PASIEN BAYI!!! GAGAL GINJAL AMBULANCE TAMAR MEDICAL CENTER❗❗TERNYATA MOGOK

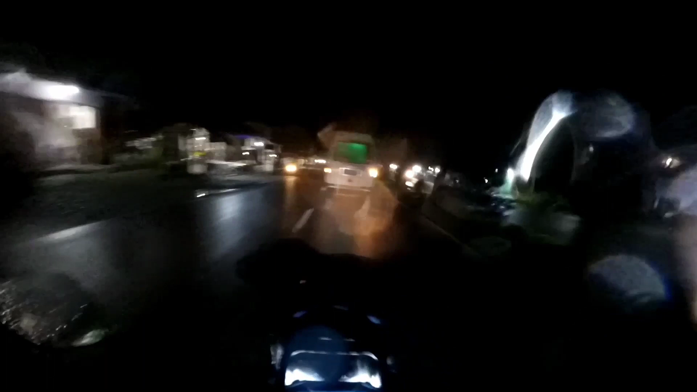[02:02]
Assalamualaikum, ya kembali lagi bersama saya hari 14 motovlog. Jadi ini ada ambulan nih dari rumah sakit Pariaman ya, tujuannya ke rumah sakit Amil Padang. Jadi untuk alhamdulillah saya kejar ambulan ini dapat gitu kan.